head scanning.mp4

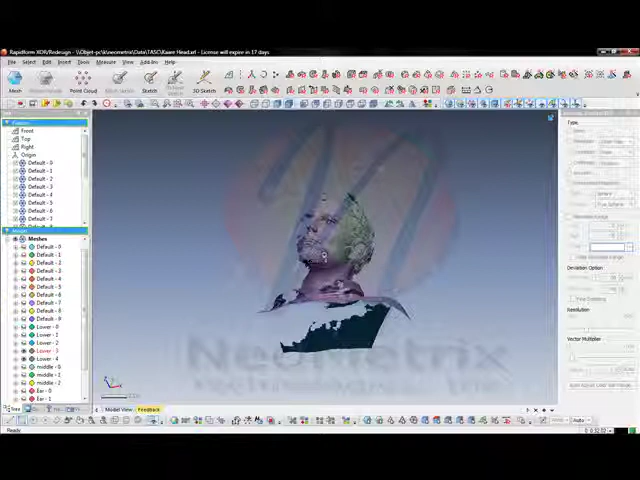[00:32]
The lower section is underneath since you will not be getting underneath the neck and behind the back of the neck through the wide lenses.
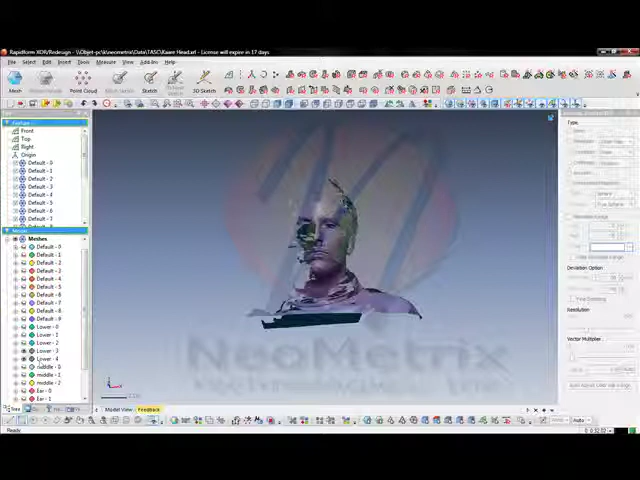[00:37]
Following that, using the telephoto lens in the center of the face, you can get high detail in the nose, eyes, and mouth regions.
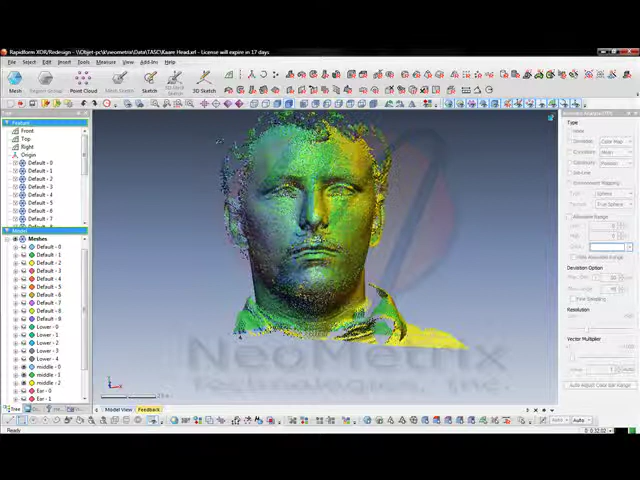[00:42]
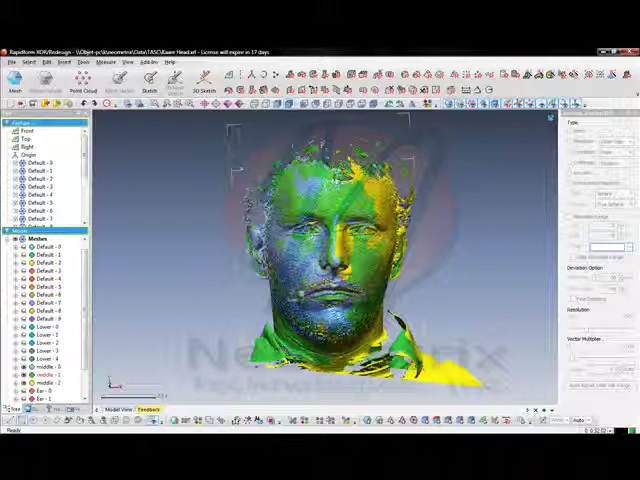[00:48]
This will help later on when you cut out the poor quality data due to the moving of the subject while scanning with the wide lens.
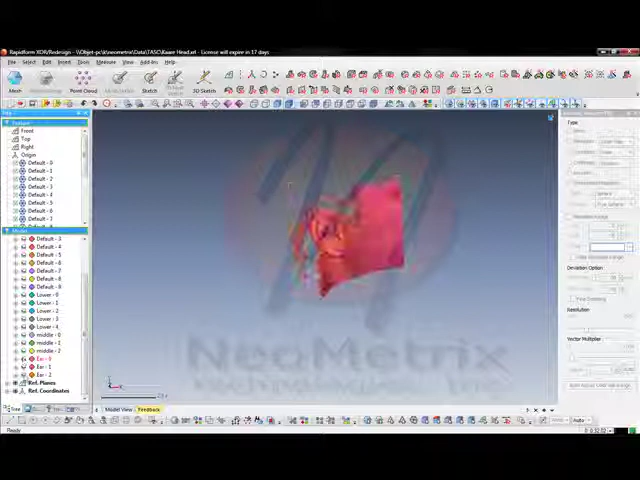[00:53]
And finally, using the telephoto lens so that you can scan the section of the ears that you wouldn't get
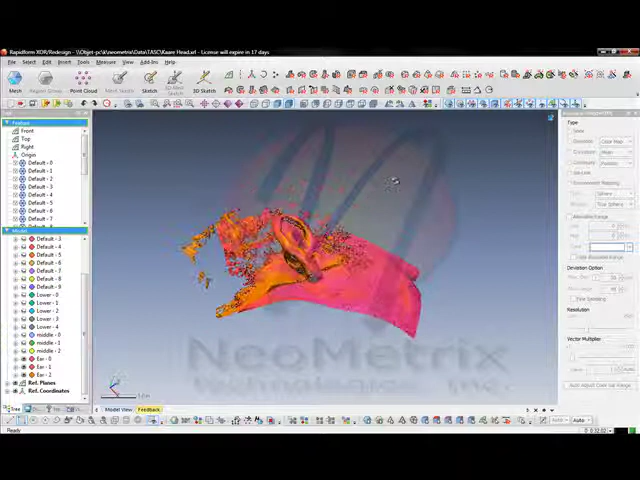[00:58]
nice quality data while scanning with the wide lens as well. The next step will be to volume merge all of your middle lens data at once. This will give you an overall view of what the entire head scan will look like.
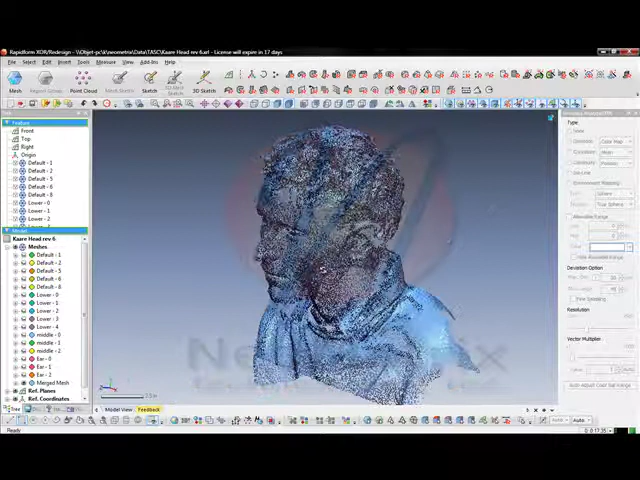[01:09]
This way you will be able to see where your missing patches of
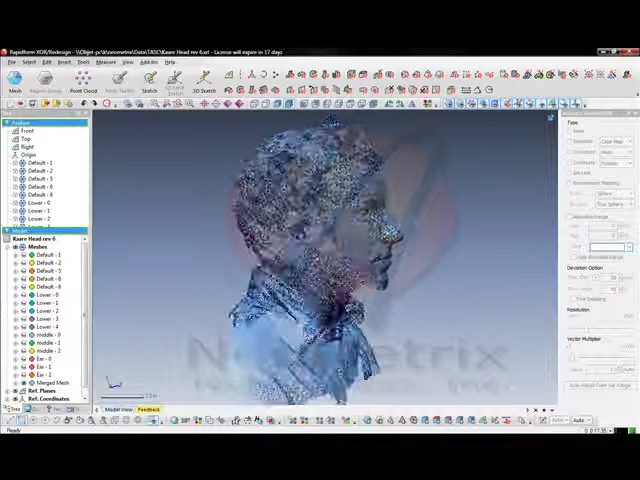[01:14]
data were and you can simply use the cut and paste tool so that you will be able to put in the patches that you will be missing. Additionally, you will be doing a volume merge on the front of the face. You can get nice quality data with high detail for the nose, mouth, and eyes as we had discussed using the telephoto lens. As well as finally cutting out the poor data for the ears and substituting in the telephoto data that you will have all merged together. Here you will see simply cutting out the poor data
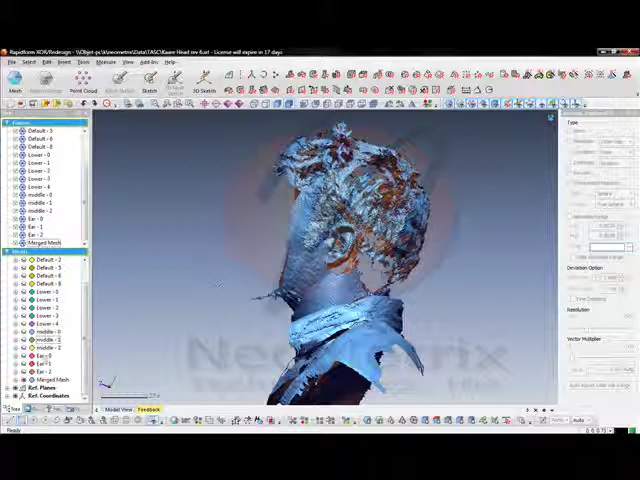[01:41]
from the original head and substituting in the telephoto data from the front of the face.
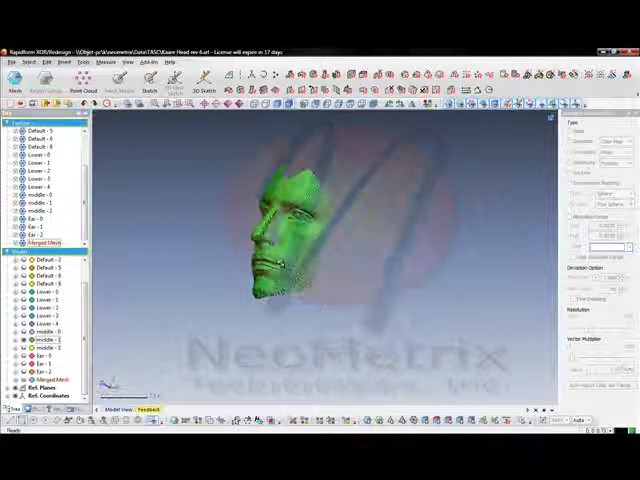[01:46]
You can see that this data is of much higher quality than the data used for the middle lens.
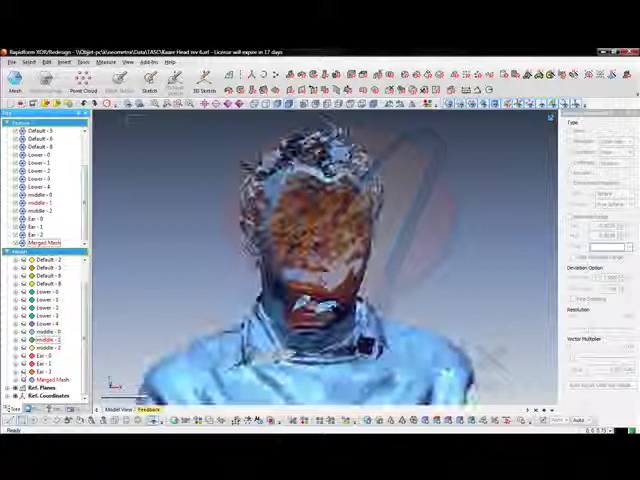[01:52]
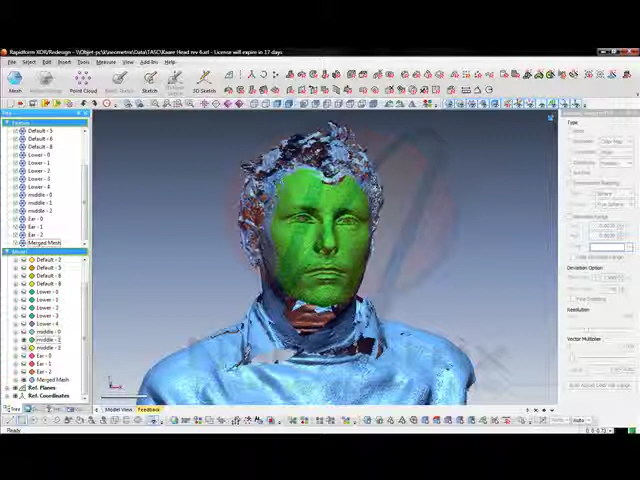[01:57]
Once you are pasted inside of there we will end up doing a volume merge to get a very nice smooth mesh to create a final shape of the head.
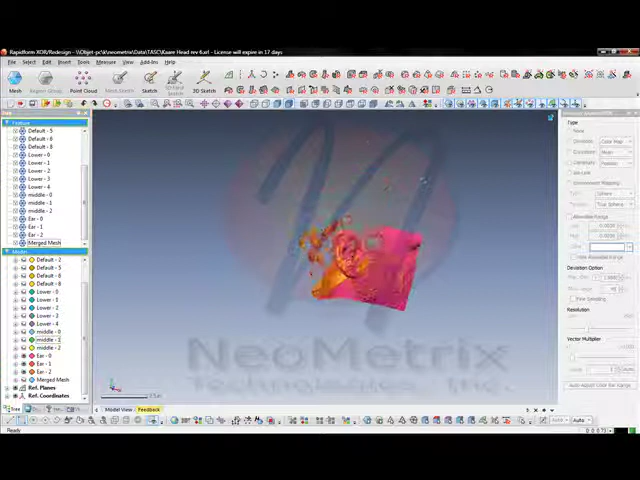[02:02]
This exact method will also be used for the ears to create the high detail and
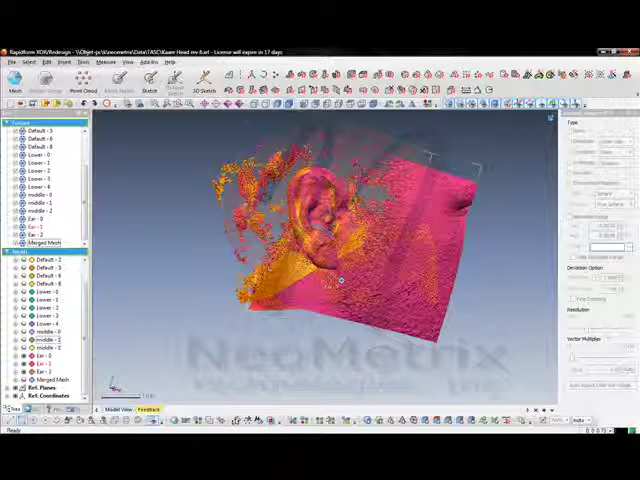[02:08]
again for any other patches of missing data for the face.
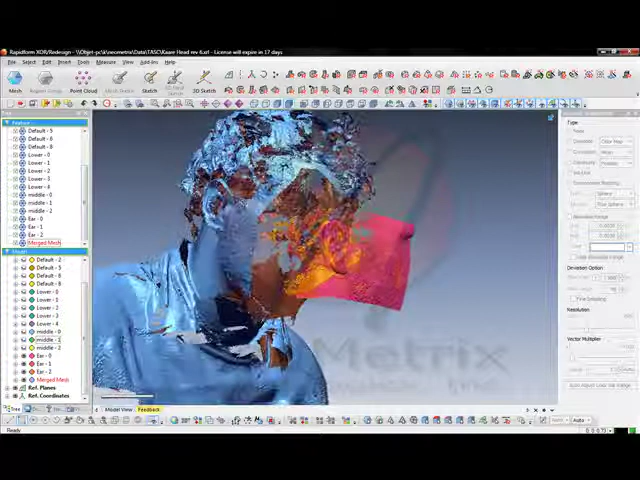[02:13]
This includes undercuts underneath the necks and hair around the sides and the back. The next step will be use the volume merge data and complete a rewrap on the entire face.
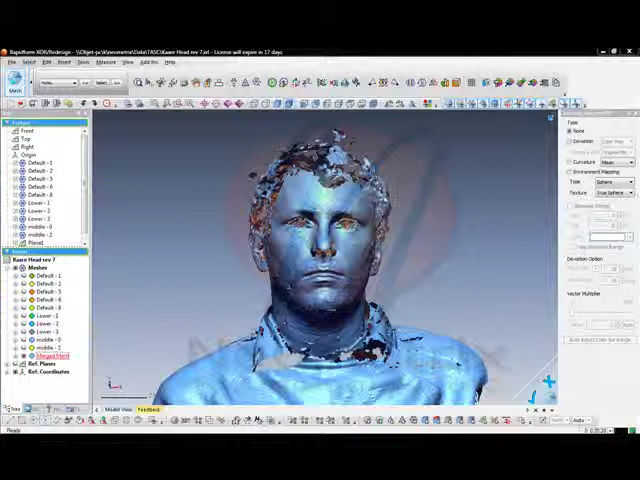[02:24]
This will fill in any holes, clean up any of the large patches that are missing,
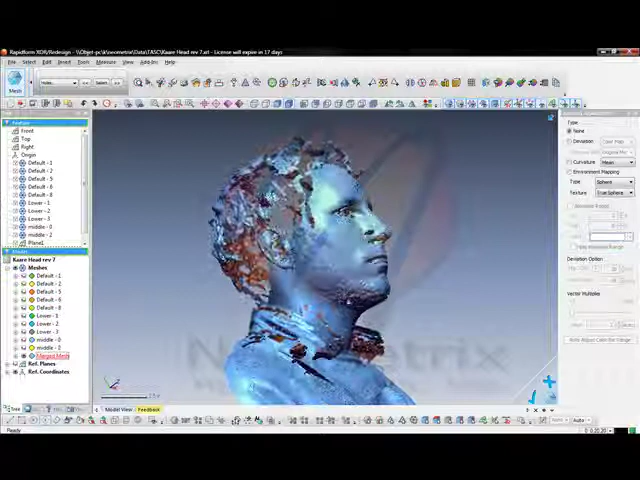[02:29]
and smooth out any of the poor patches where you can't get around where the subject has moved during scanning. As you can see, the general areas of high detail have been filled in, including the ears, the face, the nose, and the mouth.
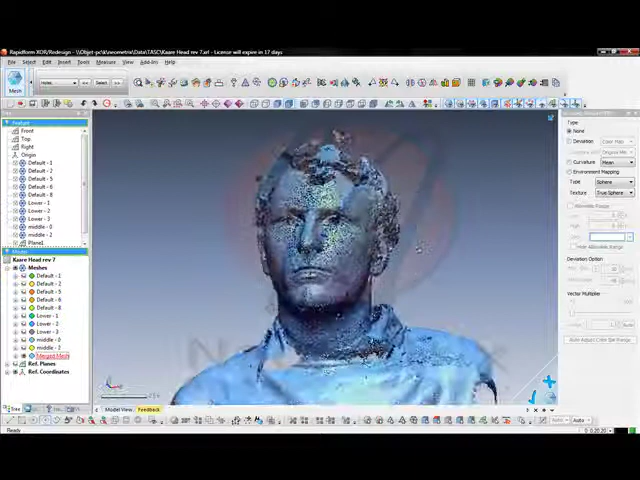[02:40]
Using the rewrap feature, we will set up several functions that will be able to maximize the quality of the data.
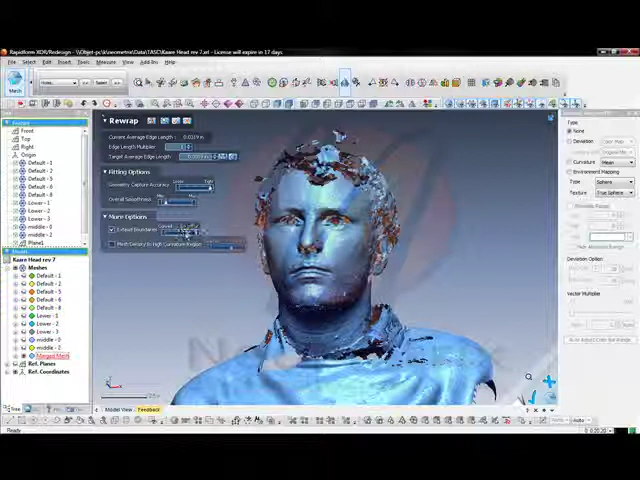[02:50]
We want to use high accuracy so that we don't have too much of a smooth space. We want to keep the overall smoothness low, and we want to keep our extended boundaries on and generally flat. As you can see here, this will cover up all of the holes.